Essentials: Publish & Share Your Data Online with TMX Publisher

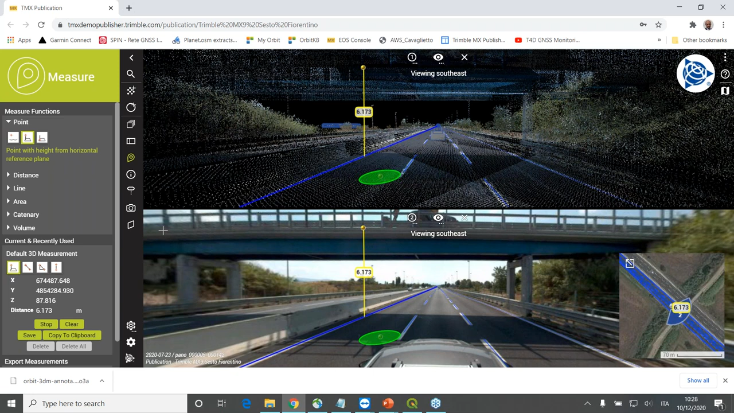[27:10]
measurement or extraction in a layer. Or if you're extracting points, actually the result of your point extractions, if you're going to save those, they are kind of stored in the cache, and then these could be, for example, downloaded as a O3M file, or could be downloaded as a KML file,
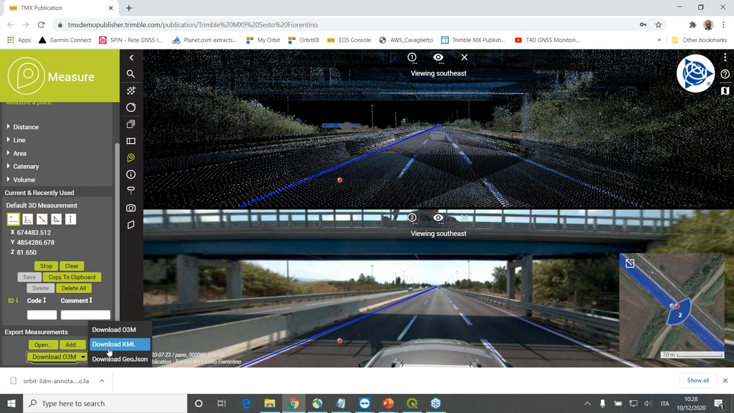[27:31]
for example, to just to upload on Google Earth, for example, to see where these objects are. But basically this is it. Basically, that's the way you can measure or extract information and export locally the file containing this information. So again, probably this is also explaining why probably we don't consider the publisher with this kind of access I'm showing you right now as a real production
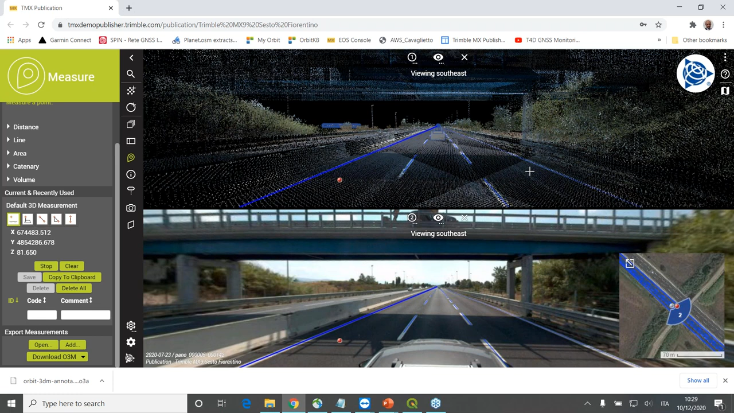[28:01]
environment, but mostly as a kind of data sharing environment. The story is a little bit different if you use the publisher with plugins,
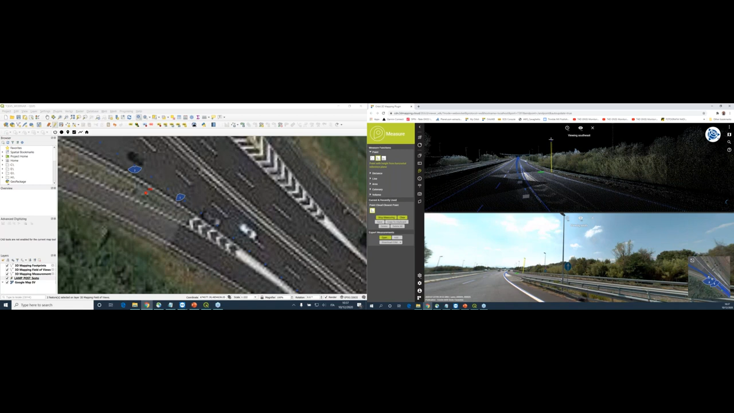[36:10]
pole which I want to visit. So again, do the same exercise. I click one point there on the ground, then one point on the top. Then I have this one which is 8.6. I'm going to save this object. This is the object. I have been saving this into the application. Now I just open the tool. So this is the point 201. Again, I just confirm the date and I provide the status, for example, I don't know, this is bad condition.
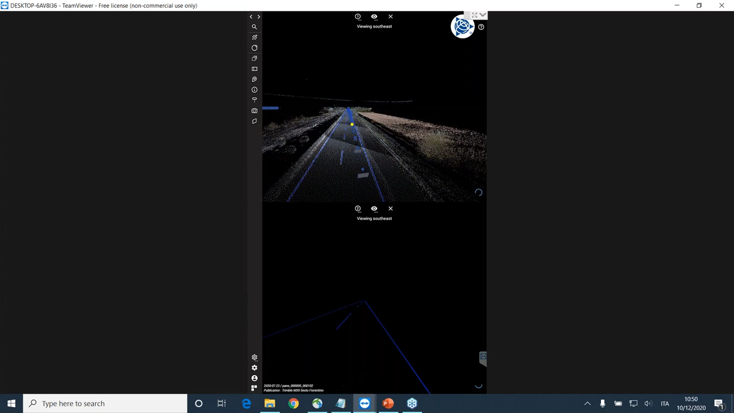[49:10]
and the camera views will be updated accordingly as well.
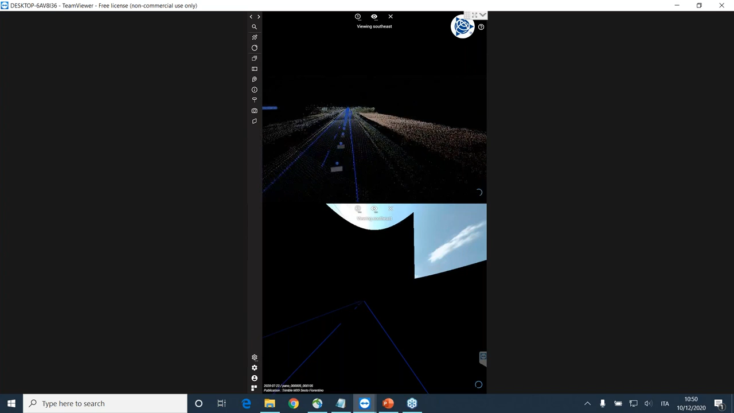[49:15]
What I was trying to do is I would like to go again where I have the bridge and to show you something what can be done.
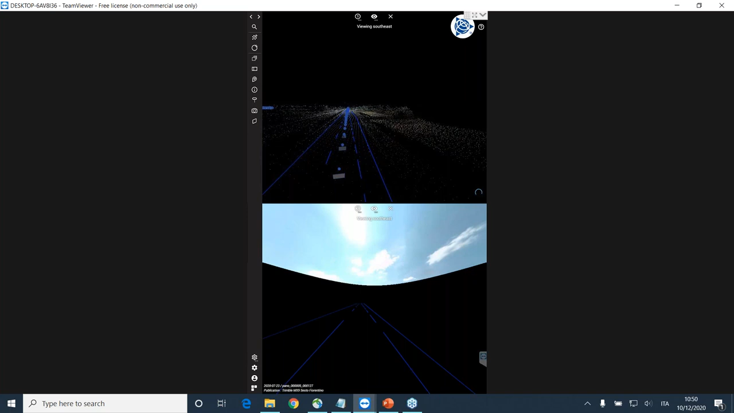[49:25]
Okay, here I think we reached where.
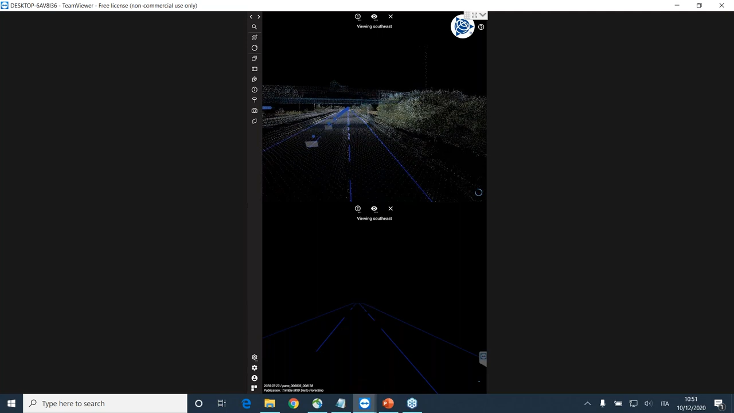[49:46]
or to look at the clearances,
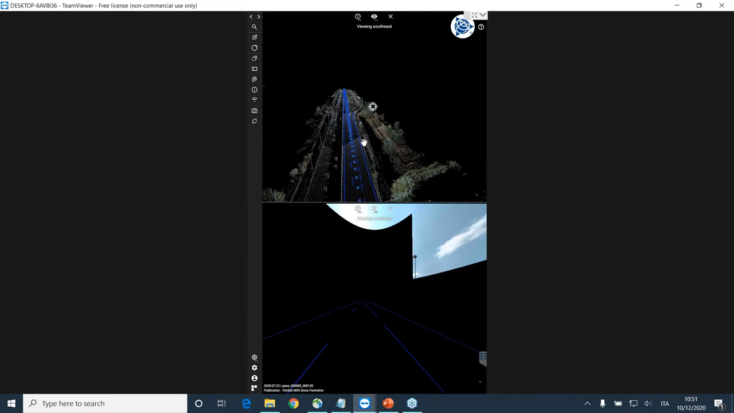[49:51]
to have a look to the clearances information from this bridge, maybe respect to the New Jersey barrier, which is visible here.
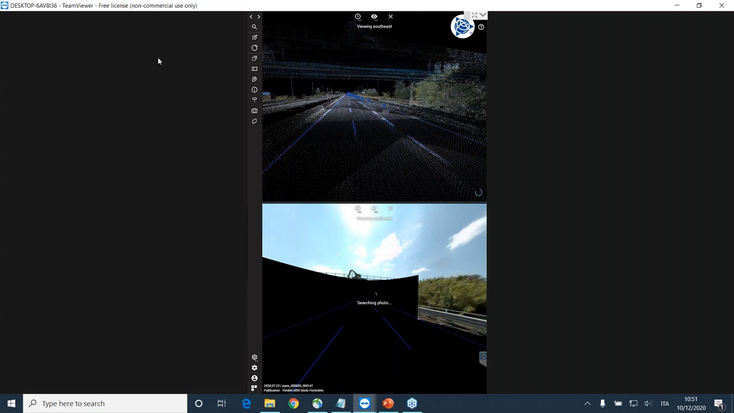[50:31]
And from here, I say I want to measure distance. I can again pick this one. Maybe what I can do is navigate into my data set.
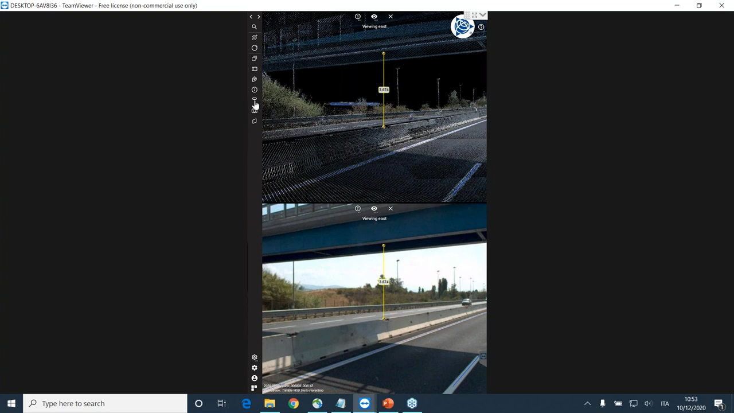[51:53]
And of course, all the other functions which I was showing you earlier, just browsing into the data, are still available. I could, for example, again, I could go to my annotation. I could start creating my annotation also from here.